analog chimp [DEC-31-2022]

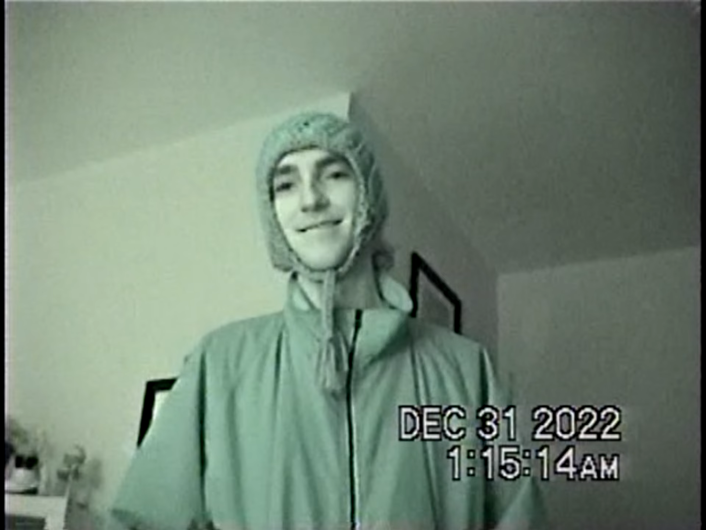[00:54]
Let's put it in a night shot. Ooh. Check this shit. Check this.